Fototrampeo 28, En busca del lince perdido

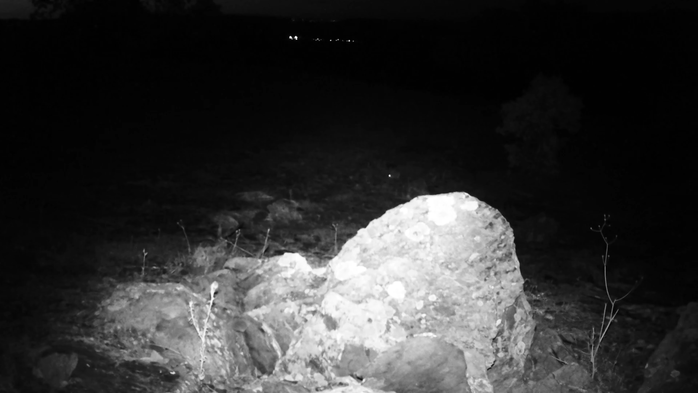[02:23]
En la noche volvieron a aparecer los conejos, y se escuchaban de fondo perdices.
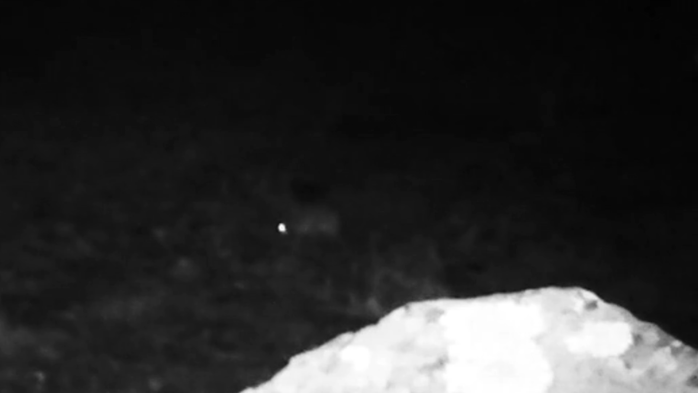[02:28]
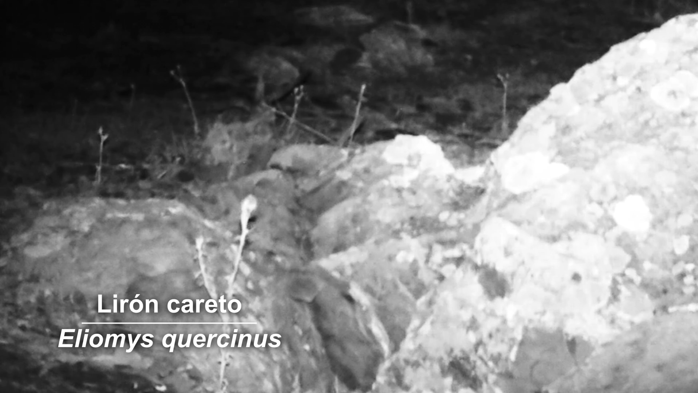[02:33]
También pasó un rápido lirón careto. Y poco después, allí estaba el famoso lince ibérico.
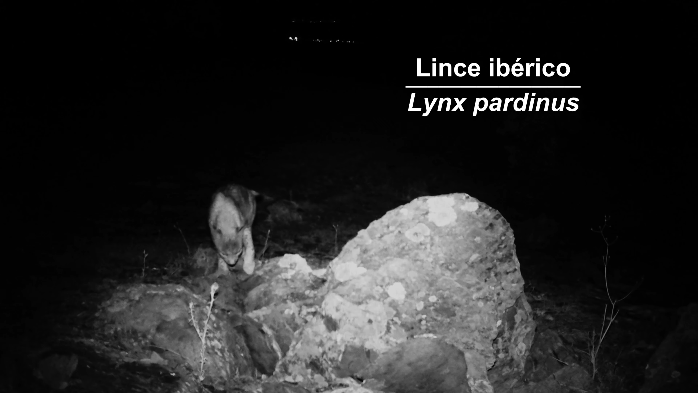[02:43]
Y como podemos ver, marcó su territorio justo delante de la cámara.
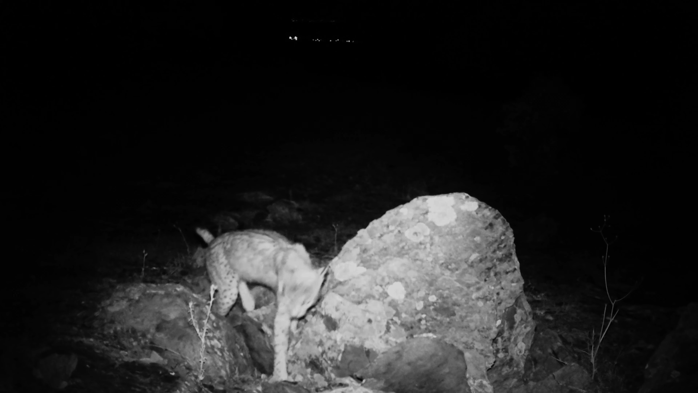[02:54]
Parece ser que este sitio era el idóneo para poner la cámara de fototrampeo. Y en otra noche, otra sorpresa. Un lince, no sé si el mismo que la vez anterior, apareció. Lo que sí sé, es que marcó exactamente en el mismo sitio que el otro.